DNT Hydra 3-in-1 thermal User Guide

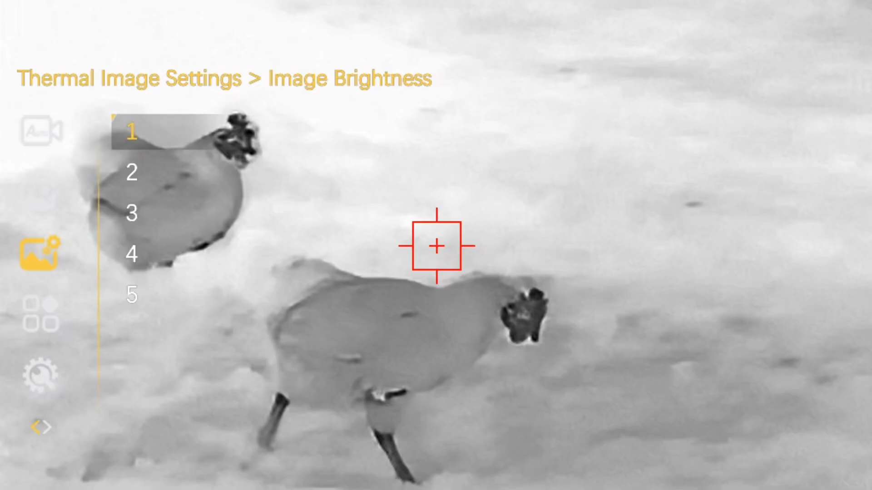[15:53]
Sharpness. Sharpness.
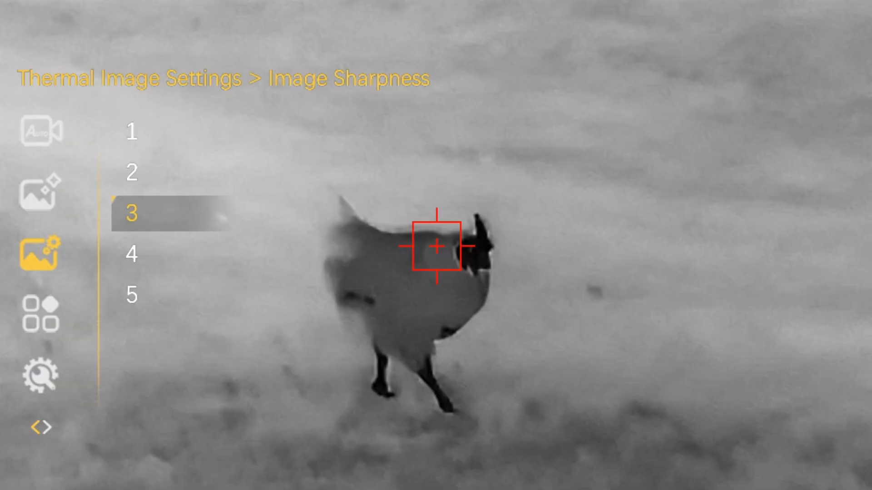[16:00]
Again five settings.
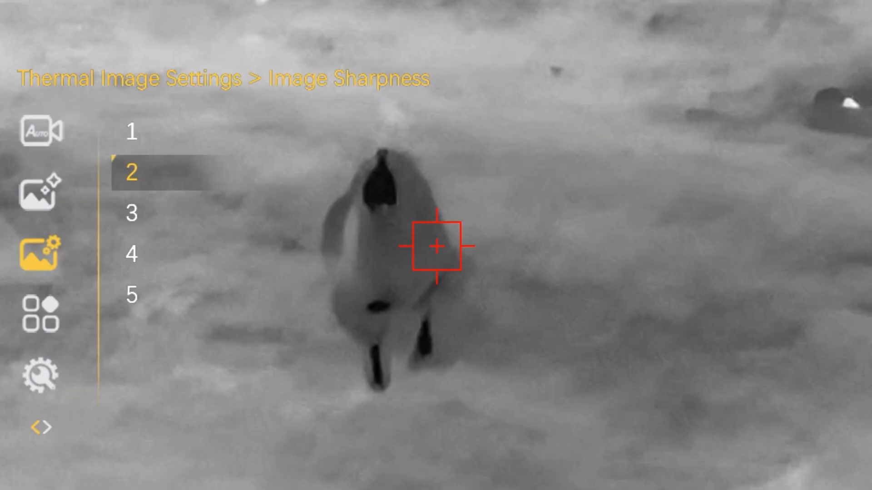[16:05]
And then we have hotspot tracking.
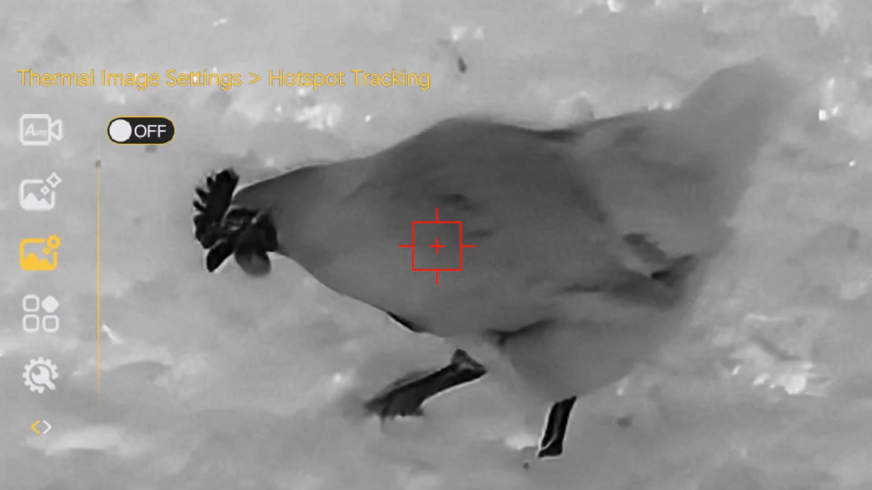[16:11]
So turn that on. The hottest part of the image will have a red dot. You can see that moving around the screen. Turn that off.
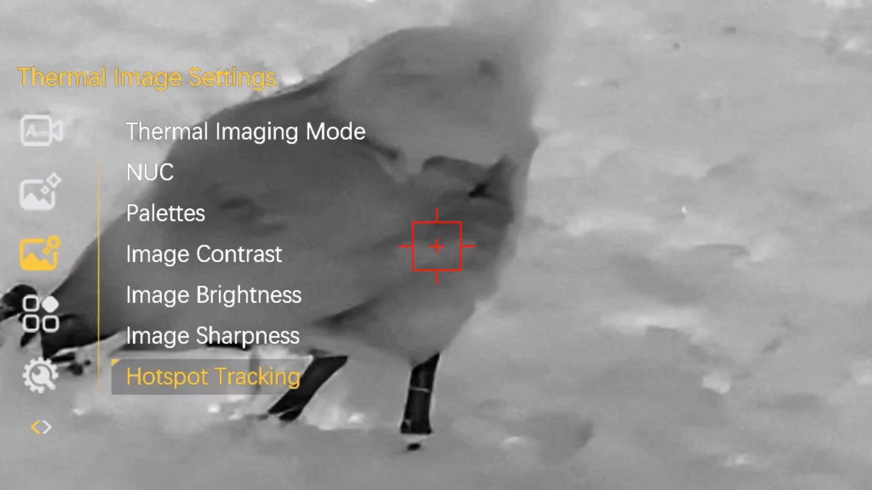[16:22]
In the next menu we have function settings.
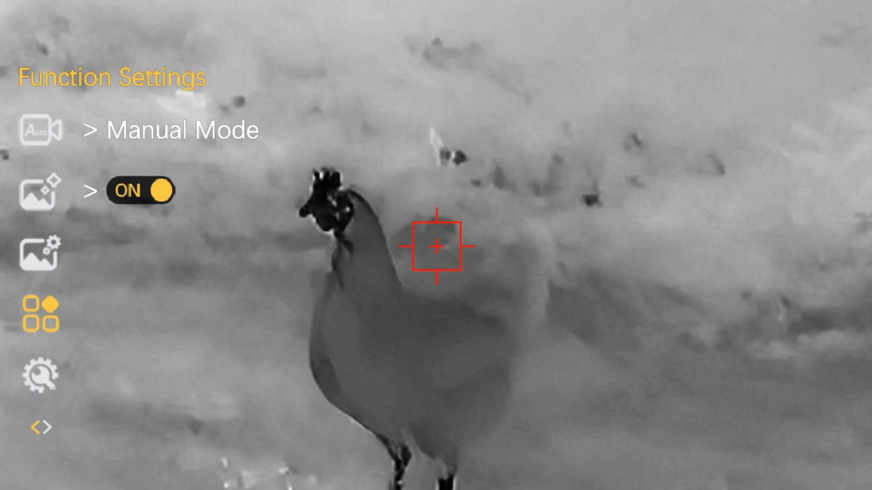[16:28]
So if I just go into that. You have defective pixel repair. So that will allow you to target a defective pixel and correct it.
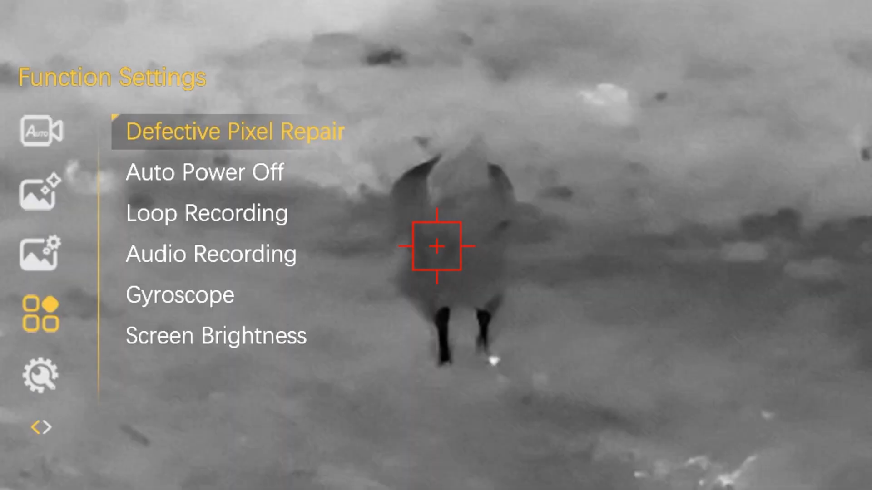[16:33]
With auto power off you can select between off.
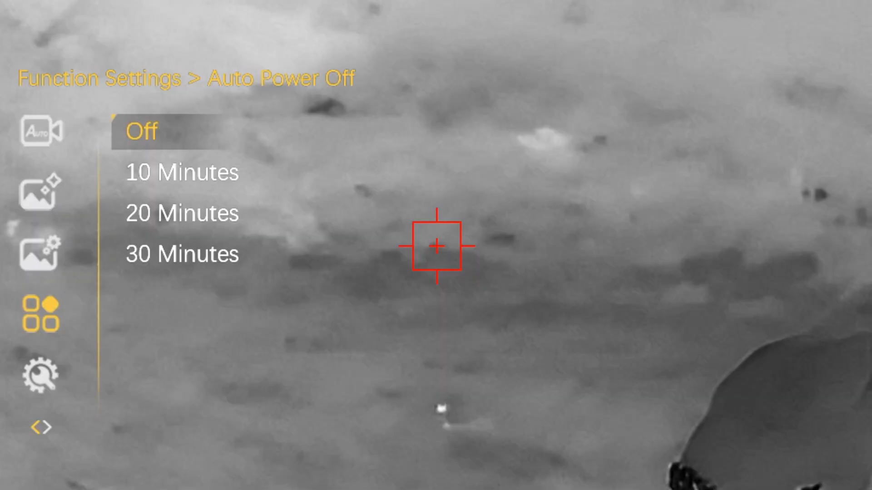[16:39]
So the device will only switch off when you switch it off. Or you can select power off in 10, 20 or 30 minutes.
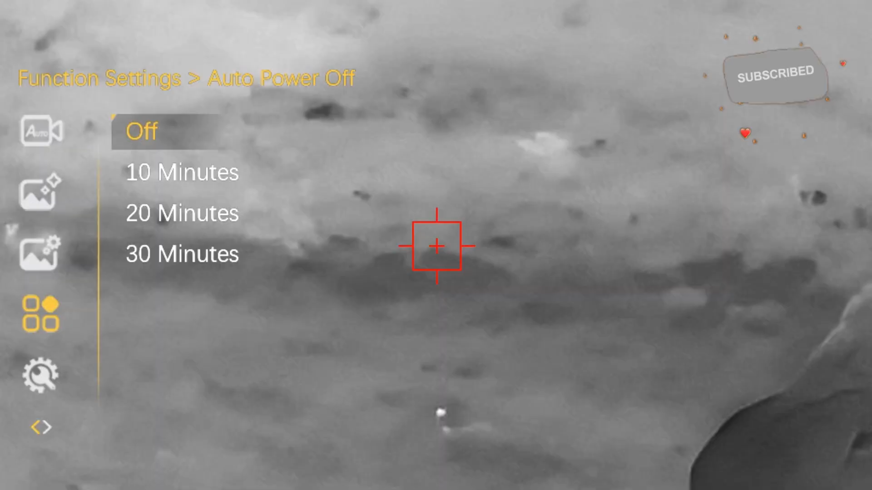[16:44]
Loop recording.
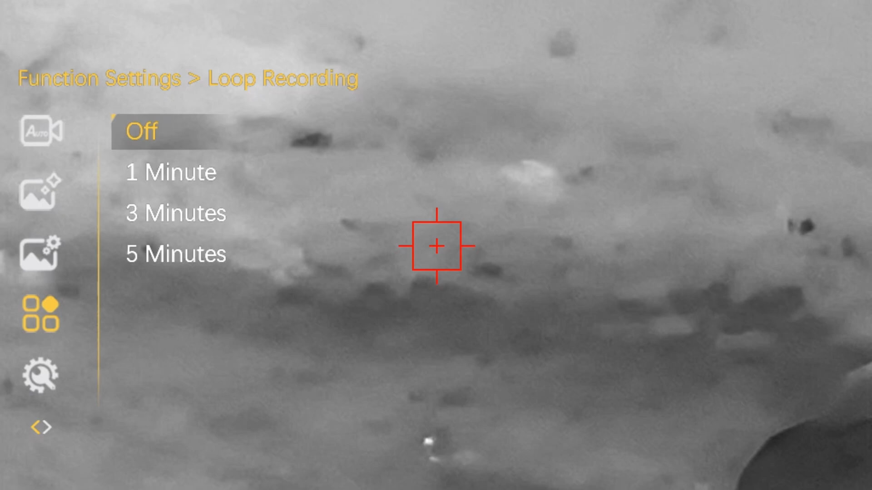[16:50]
You can set to off. One minute recording blocks. Three minute recording blocks.
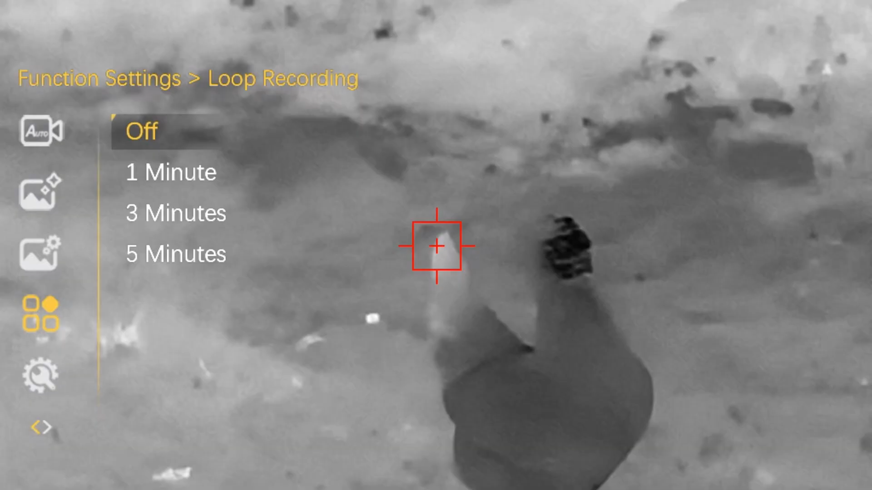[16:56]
Or five minute recording blocks.
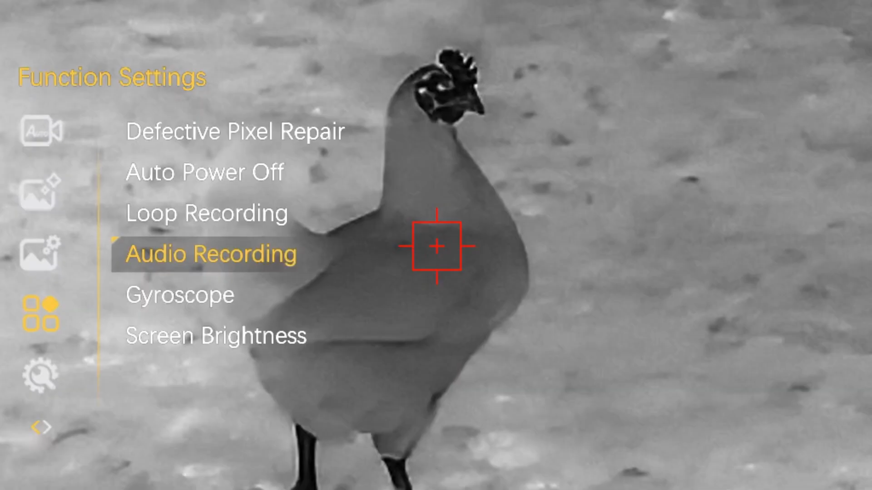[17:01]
Audio recording. You can switch the microphone on or off.
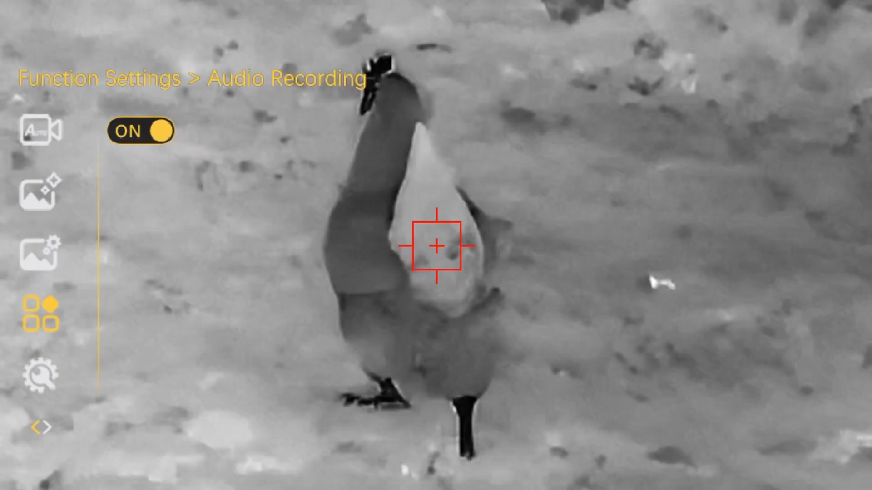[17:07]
You can calibrate the gyroscope within the Hydra to your rifle.
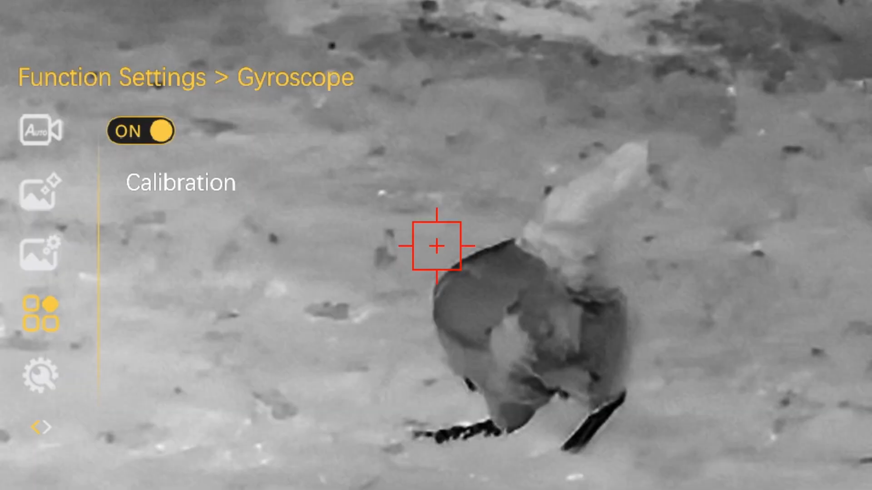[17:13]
So match it with your bubble level or SG pulse if you use one. And you can go into the calibration settings.
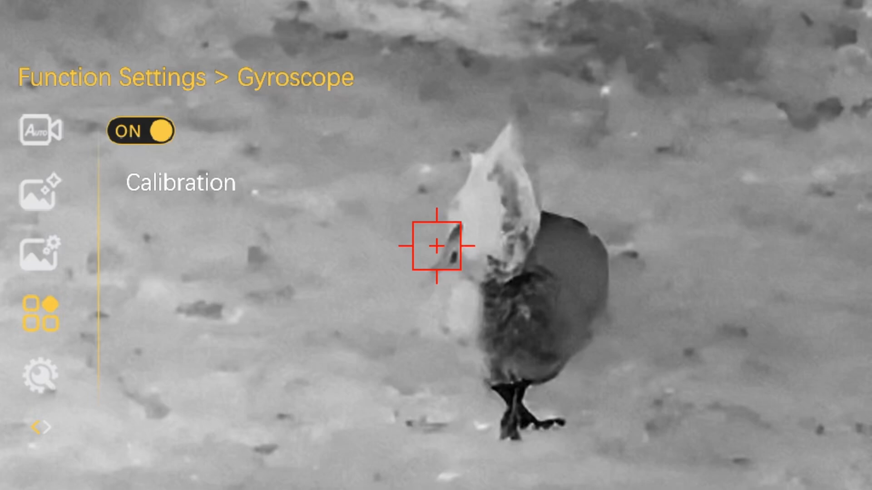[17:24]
Screen brightness. There are five different levels of brightness.
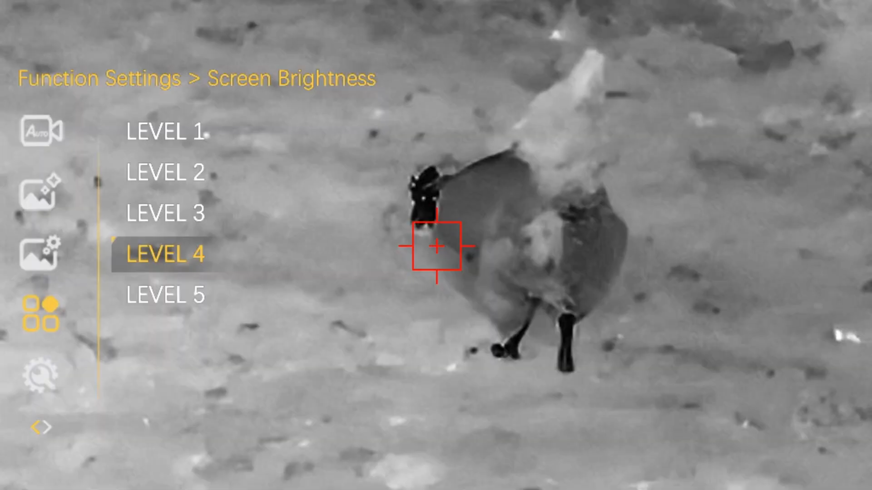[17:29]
If you're out in the daylight or bright daylight today you might want it on four or five.
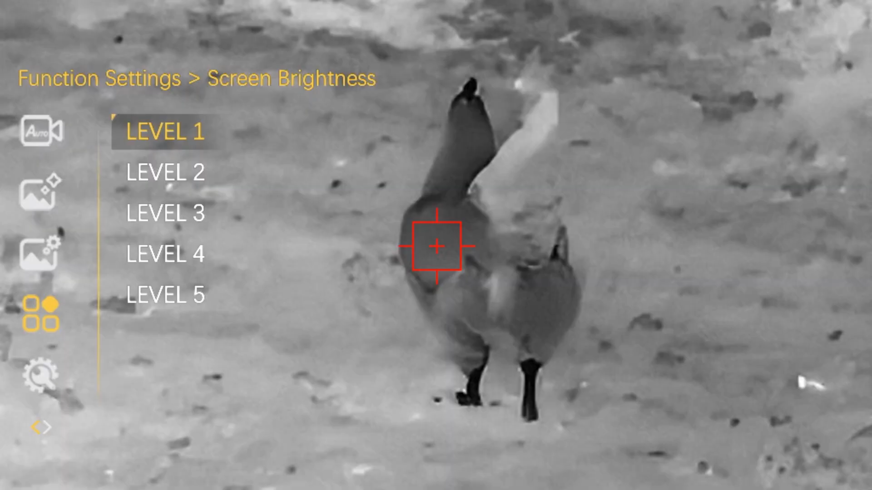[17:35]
If you're out at night you may want it on level one or two so that you don't strain your eyes.
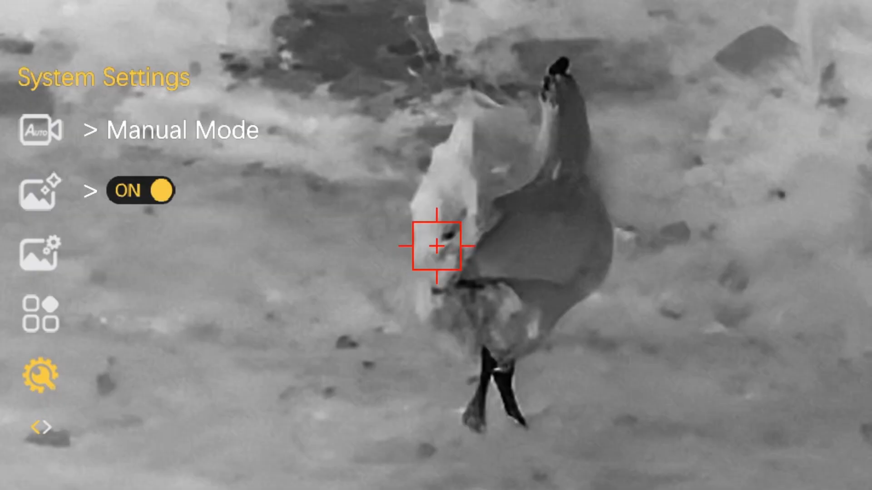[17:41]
So in the system settings you can update the date and time.
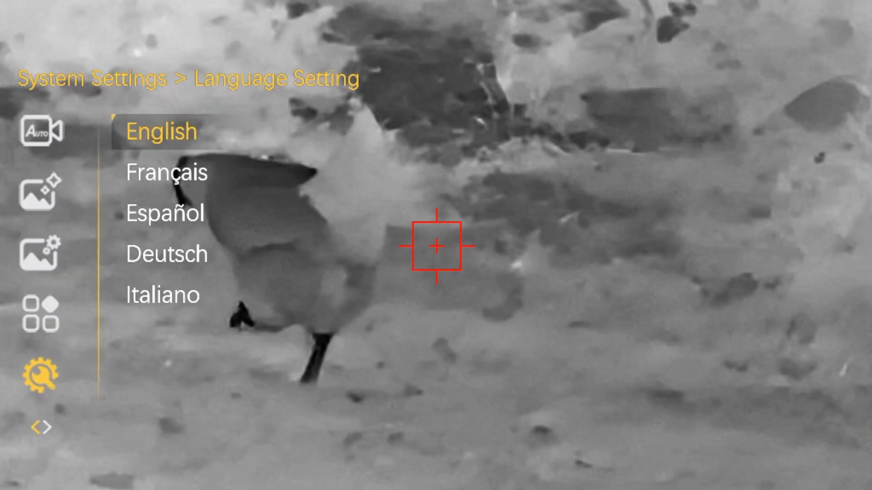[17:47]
You can change the language between English, French, Spanish, German and Italian.
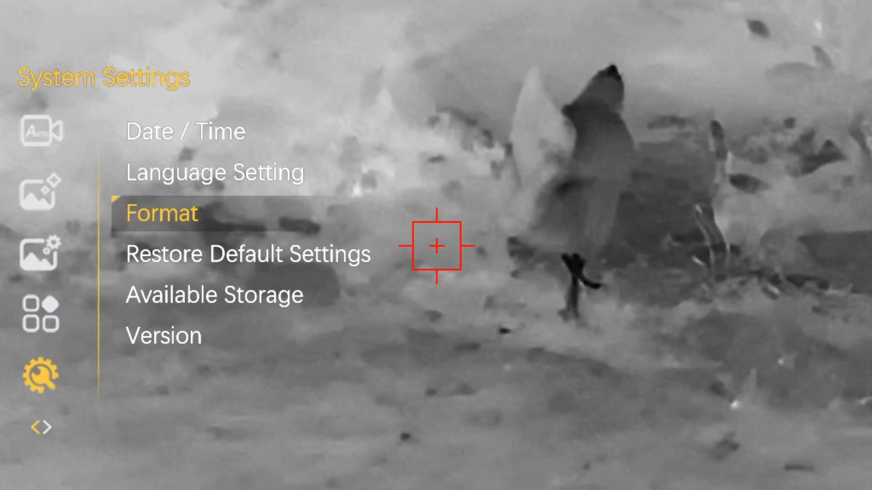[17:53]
You can format the SD card. So you can restore the device back to default settings.